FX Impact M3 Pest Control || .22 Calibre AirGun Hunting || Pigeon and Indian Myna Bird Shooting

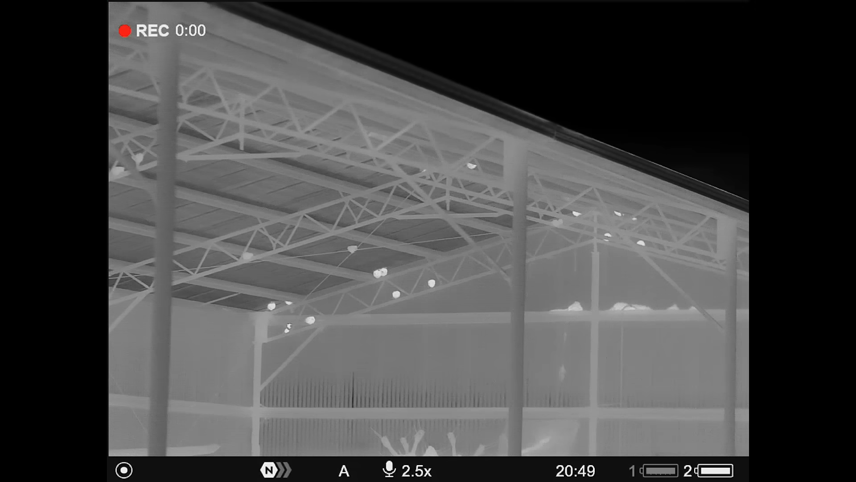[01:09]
There's a few targets up there. A big fat rat over there. A whole heap of pigeons.
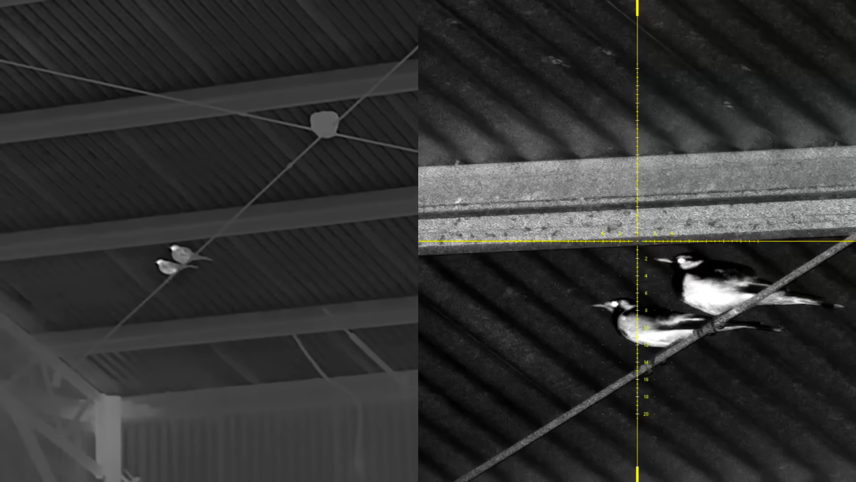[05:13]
I've got a bit of footage I'll chuck up of both the night vision and the thermal footage. Another good reason why I do run night vision, you just get better ID.
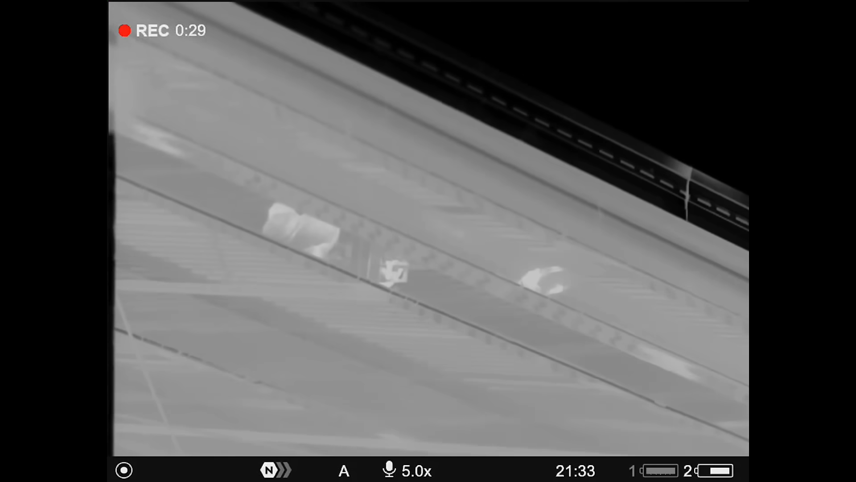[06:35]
There's an interesting one, those heat sources there. They're birds on the other side of the purling, so the thermal's picking up the heat source through that sheet iron.
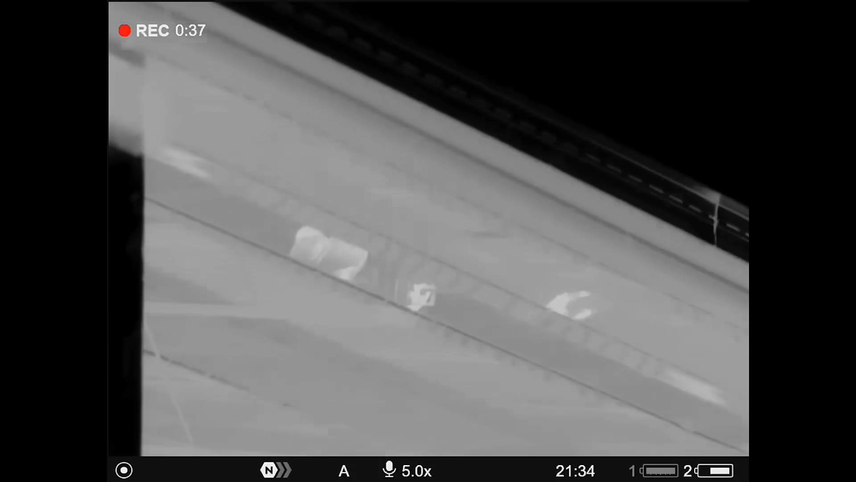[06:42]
We'll move over the other side, get a better angle at them where I can shoot them.